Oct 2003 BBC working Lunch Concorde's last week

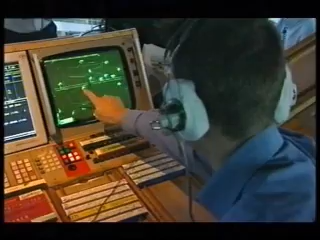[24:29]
We can use this mini radar to track them in the first 20 miles of flight.